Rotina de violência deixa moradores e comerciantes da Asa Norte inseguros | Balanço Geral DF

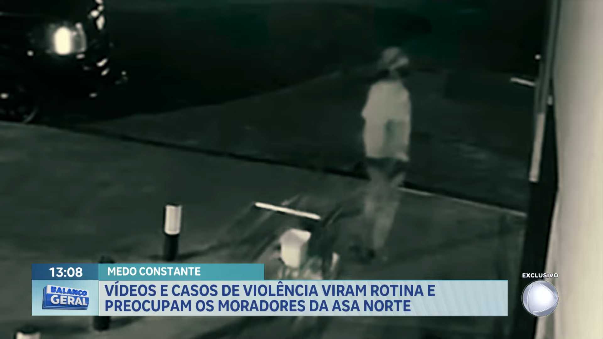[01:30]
Normalmente, eles agem de madrugada, encobertos pela escuridão. Nessas imagens,